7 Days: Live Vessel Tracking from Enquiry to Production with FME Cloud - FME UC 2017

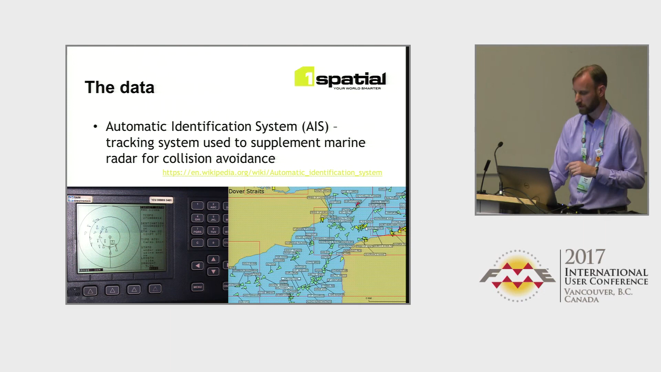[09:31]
VHF radio and satellite transceivers on vessels around the world to effectively avoid collisions. So, and there's sort of equivalent technology for all sorts of vehicles, aeroplanes included. This is the kind of tech that sits on the bridge of the vessel. This is the kind of control centre view that you might be familiar with.